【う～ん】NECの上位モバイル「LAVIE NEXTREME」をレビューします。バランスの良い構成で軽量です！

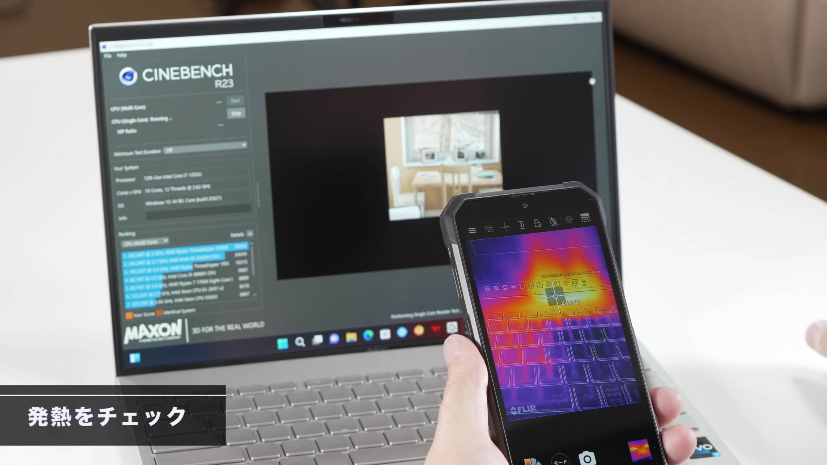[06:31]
続いてですね、温度をチェックしていきますけれども、
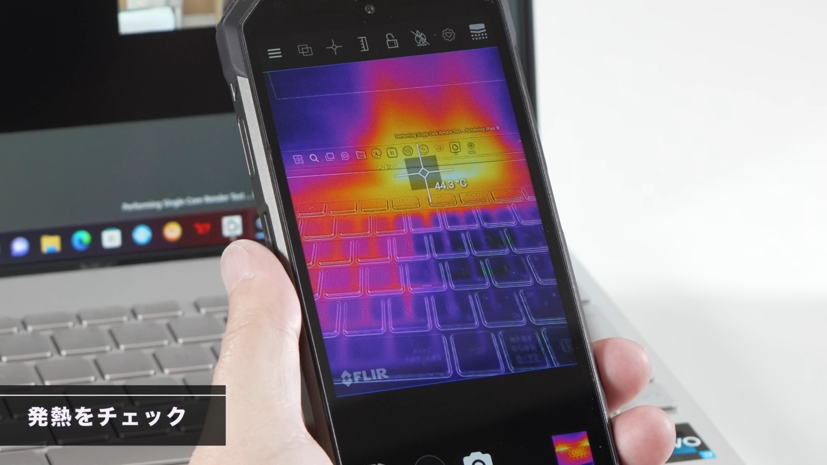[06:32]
On screen: spot 44.3°C
一番暑くなるところで、大体44度、5度ぐらいですね。